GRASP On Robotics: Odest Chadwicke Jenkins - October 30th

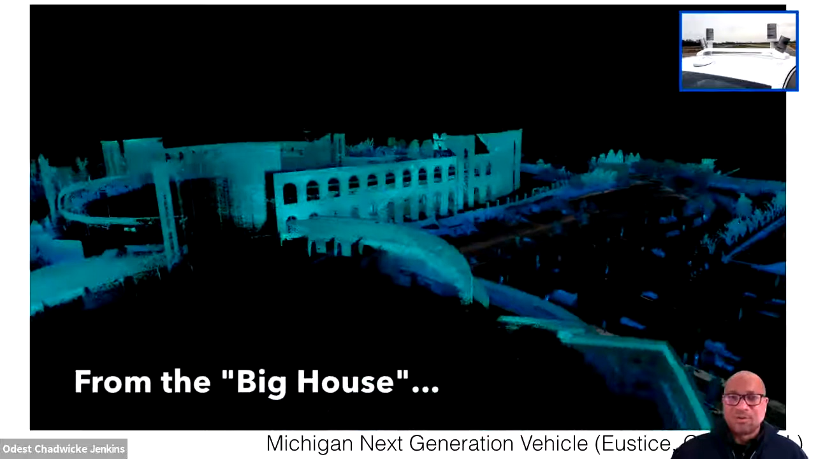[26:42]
This is actually from, I think almost like five years ago, um, where they were,
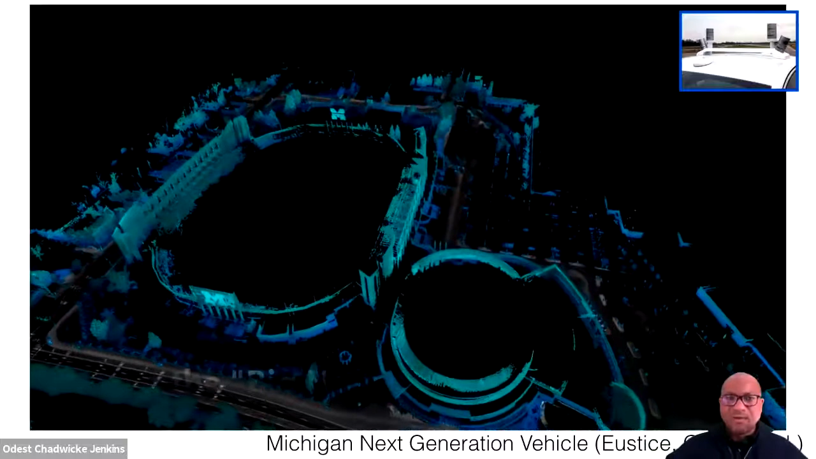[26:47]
they were able to build fabulous three-dimensional maps of space, uh, using the, using the late, it's just this laser range finder.
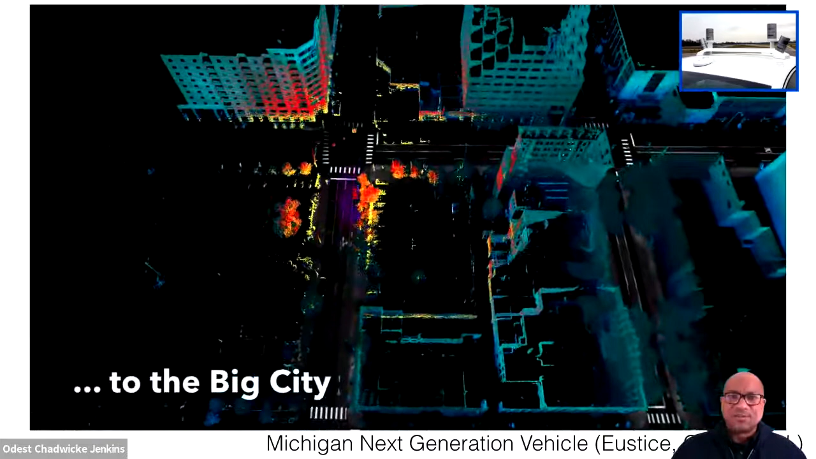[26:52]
And so, you know, what's, what you're seeing here are maps built of Ann Arbor.
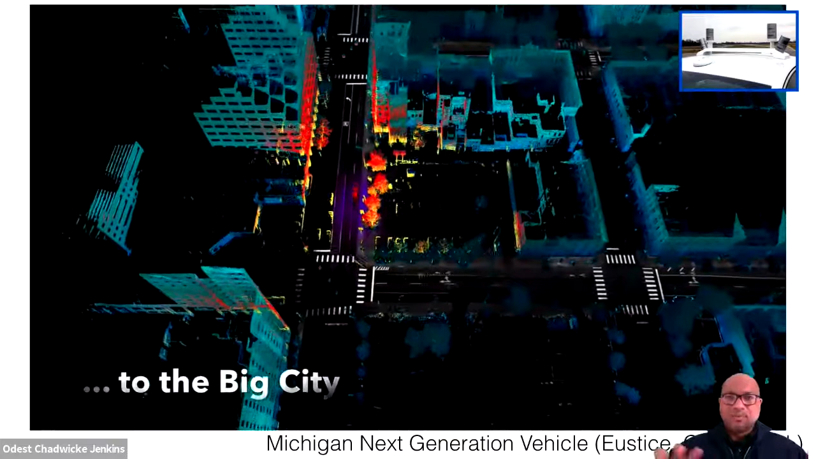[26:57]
So in blue is the map that they've built up. And in red is the, um, is what the, what the, what the robot's seeing at any time.
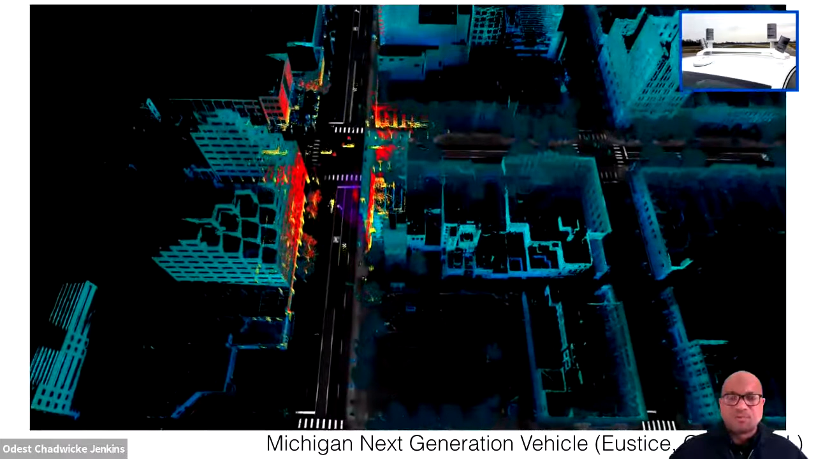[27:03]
Um, but the hard part of that is that we can't, that we can, that helps us understand how space is occupied, but it doesn't help us understand the semantics of this space,
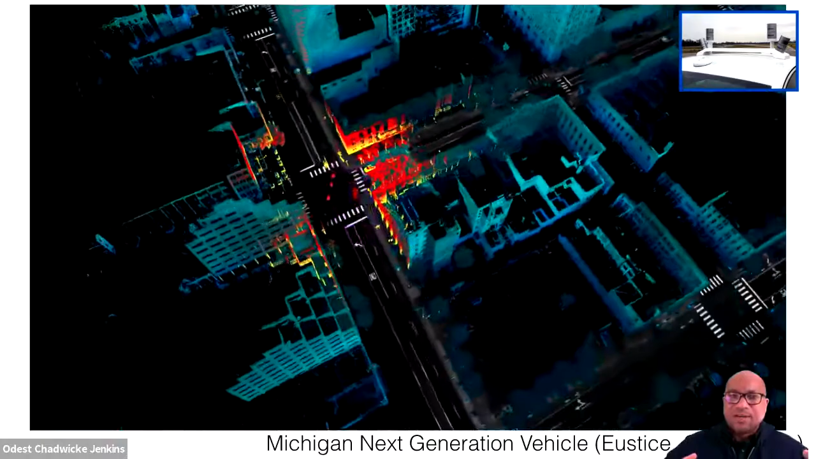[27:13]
uh, of, you know, what is a tree or which parts of the scene, this geometry is a tree or a building or another car. Or, uh, if you can see it, uh, the, the, the cyclists that are going to go through this, the middle of that intersection, we have to treat all of these individual, all these separately based off of their semantic, uh, their semantic categorization.
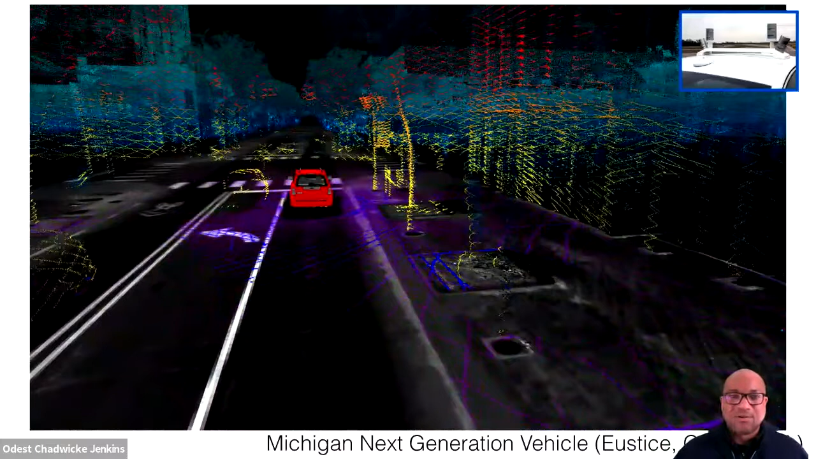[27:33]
And so, but we're taking heart from this and that we think about the way this, uh, this, this, this, uh, process goes,